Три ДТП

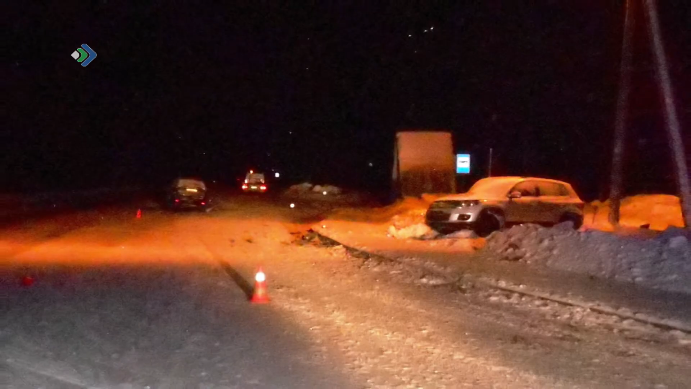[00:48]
Полиция устанавливает причины еще одной аварии, которая произошла 17 января на трассе Сытовкар-Троицко-Печорск. В результате столкновения двух внедорожников серьезно пострадали оба водителя.